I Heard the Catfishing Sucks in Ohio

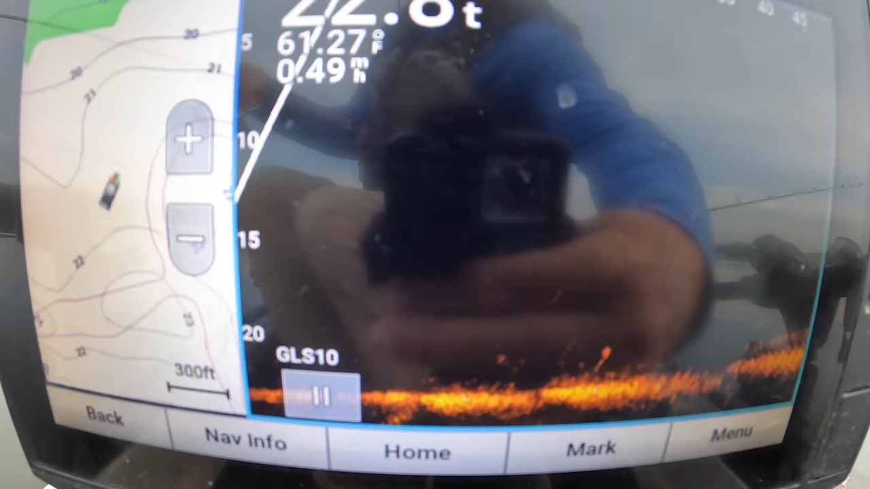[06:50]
22 feet here where I'm at. We're just making our way. Ryan's got two planer boards out and a bait dragging off the back. I'm just dragging directly off the back and working this rod off the front.
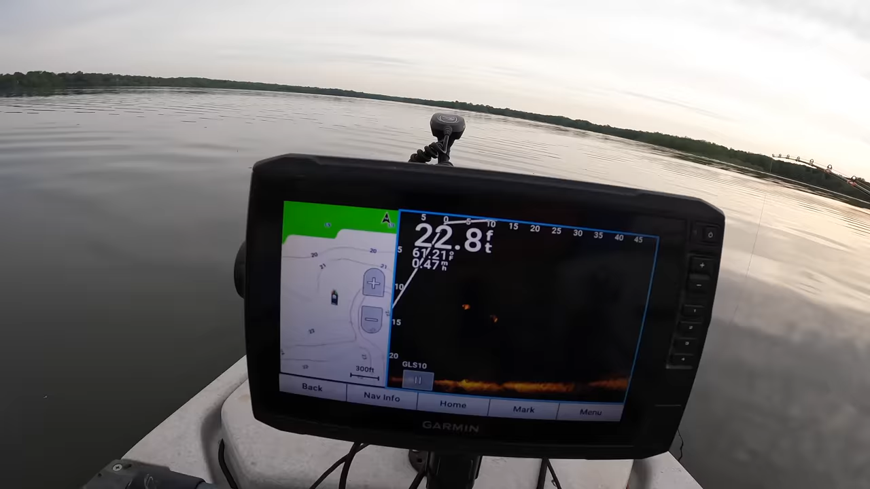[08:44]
On screen: depth 22.8 ft
This is an art form. This ain't power fishing right here. Ryan's over there talking smack. He's going to get his wife to come over here and land this fish, he said. Oh, here's another nice one right there. Look at that one. He just went out of the screen. I just want to get a look at this thing.
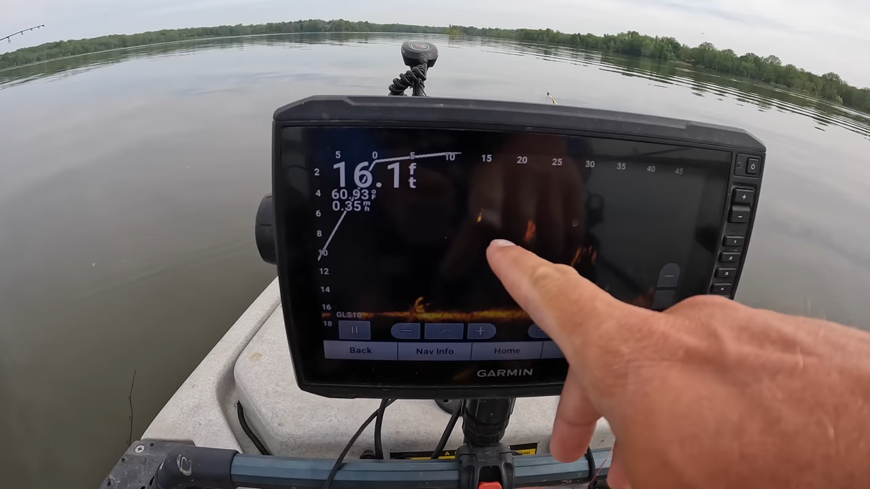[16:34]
On screen: depth 16.1 ft
That's actually a nice one. I should have tried to drop a jig on that instead of talking to y'all. But there's all this kind of bait in here and stuff, and it's, if you notice, it's up in the water column. So I think what I'm gonna do is drop a bait down under a balloon and run it 6 to 8 feet and troll it behind me as well.